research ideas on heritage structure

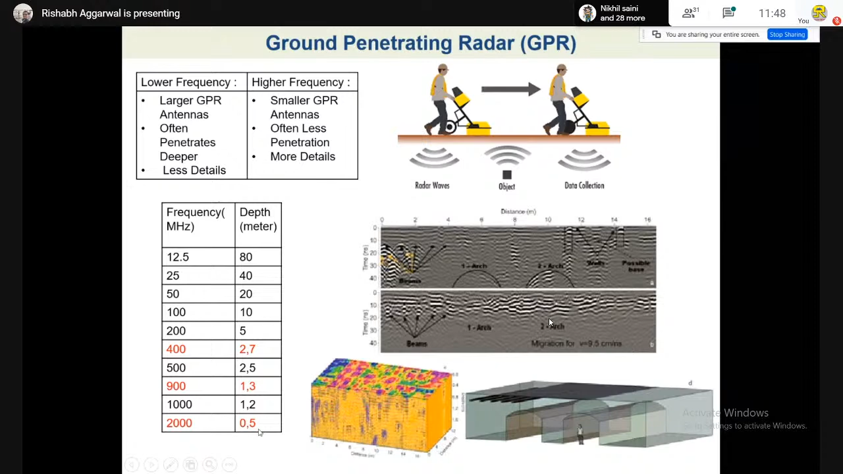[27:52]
So very small. It can be used for RCC elements also with the high frequency antennas, okay? This is the kind of thing what we are doing in GPR.